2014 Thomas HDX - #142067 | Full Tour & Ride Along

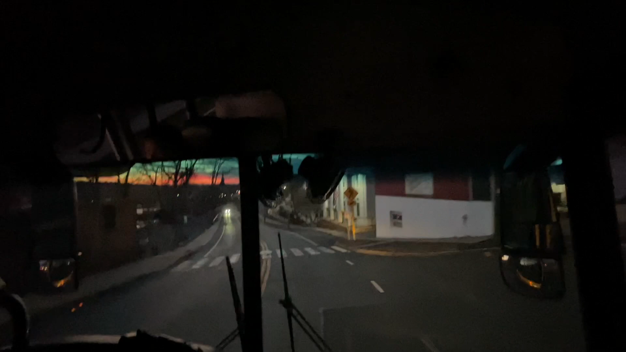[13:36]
I will say, like, these mirrors, like, especially this one, on, like, turns and shit. Yep. It gets in the way of your ability to see. These are so big. Yeah, it's like, it just needs to be kicked out a little bit, but it ain't.